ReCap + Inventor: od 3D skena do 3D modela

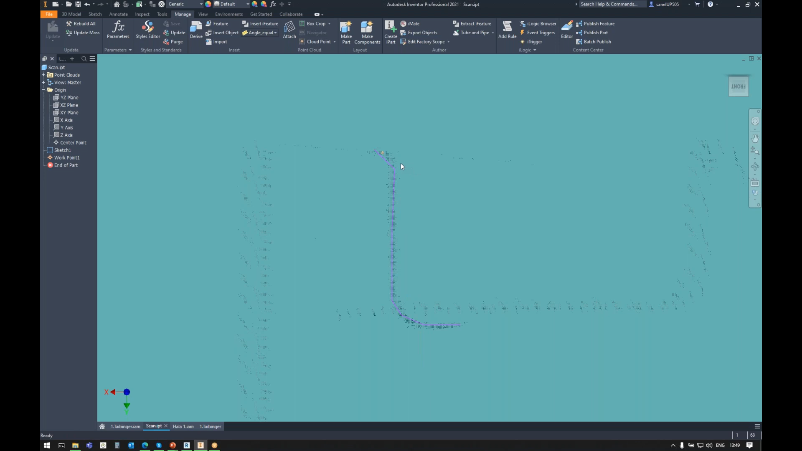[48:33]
znači, konture 3D skena da dobijemo direktno, znači, liniju, evo, na primjer, to bi bio taj neki workflow da dobijemo točke i da onda na osnovu tih točaka povućimo linije.
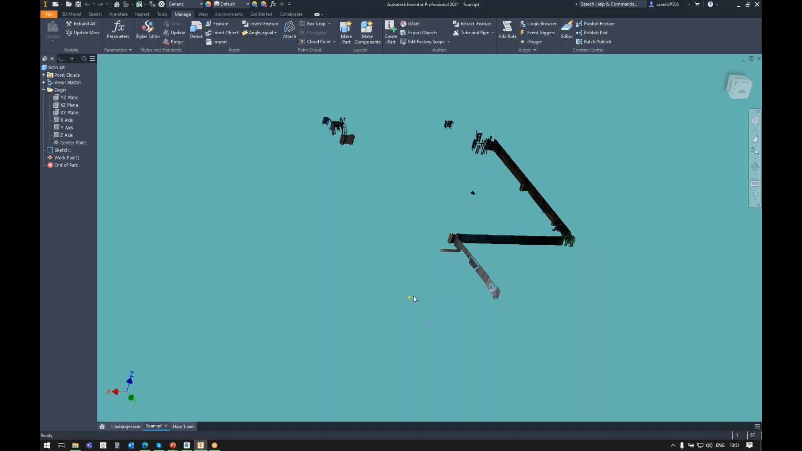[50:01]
Ne, za AutoCAD-om moraš slice napraviti, on automatski može prepoglaznati konture, međutom nije baš idealno.
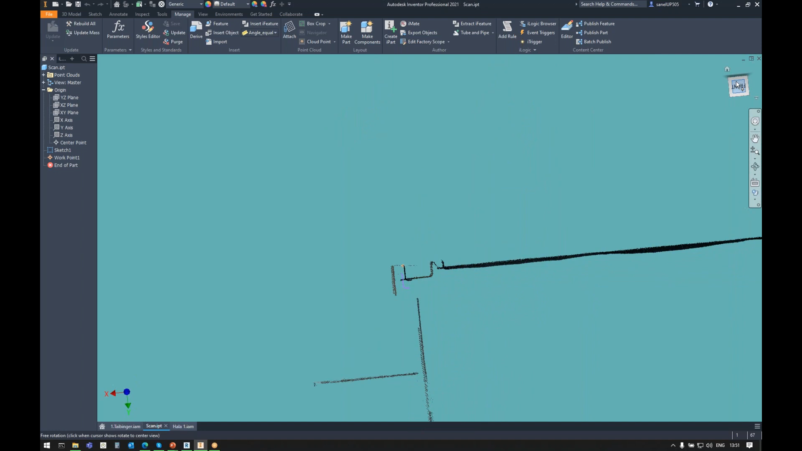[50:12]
To je interpolacija i on će, znači, ako ste, ne znam, ako vi imate neki H-profil koji je, ne znam, neko zapeo s njim, zapeo i skrivio ga, znači, naravno,
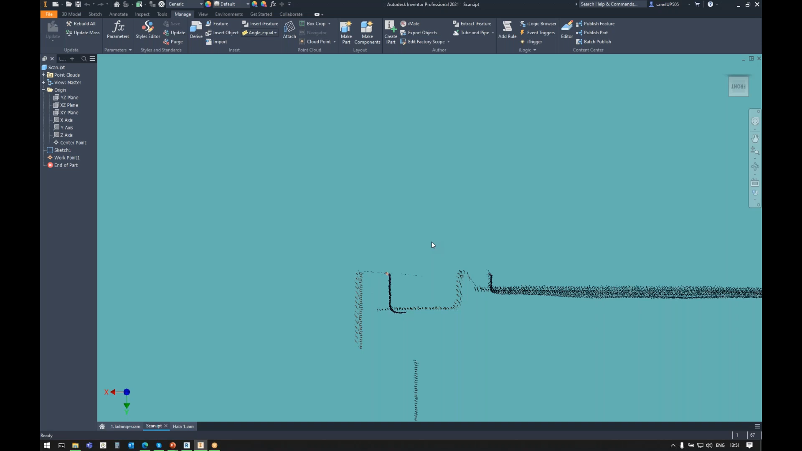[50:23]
nećete vi biti baš toliko zadovoljni s tom interpolacijom, plus, evo, možemo vidjeti, na primjer, u ovom tu primjeru,
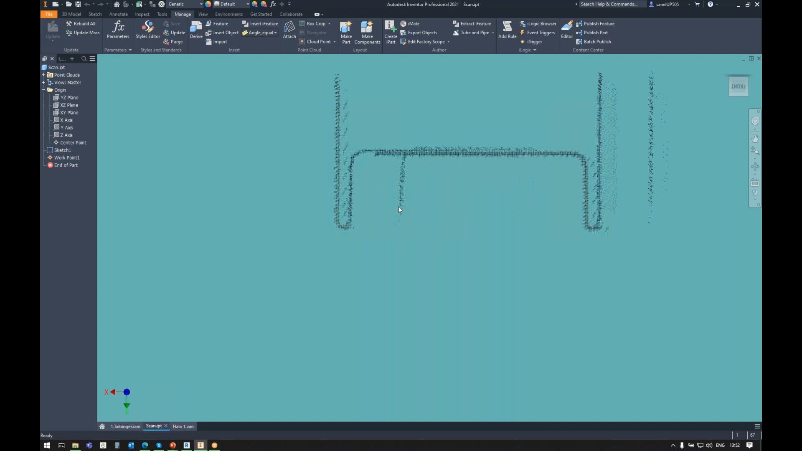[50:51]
znači, taj sken je zapravo nije toliko kvalitetan. Da, imate sjenu, tako da ovisi i o kvaliteti skena, znači, opet, to ovisi, znači, koliko kvalitetan skener koristi, tako da to nije baš toliko savršeno, ali, evo,